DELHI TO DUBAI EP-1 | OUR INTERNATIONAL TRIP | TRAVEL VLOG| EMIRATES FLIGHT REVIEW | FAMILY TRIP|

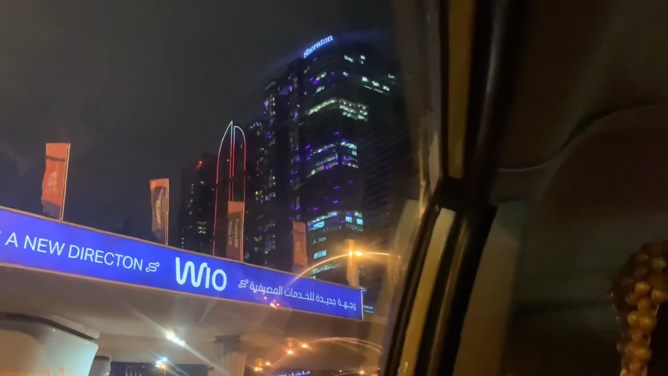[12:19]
द सिटी इज़ सो लिट एंड द रोड्स आर सो नाइस एंड वाइड।
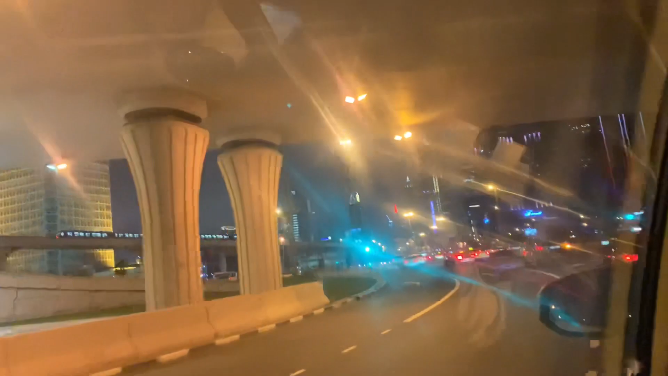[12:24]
तो हम लोग बस होटल की तरफ अपनी चेक इन करने जा रहे थे तो मैं ये वाला व्लॉग अभी यहीं पे एंड कर रही हूँ, अदरवाइज बहुत लंबा हो जाएगा और बोरिंग हो जाएगा।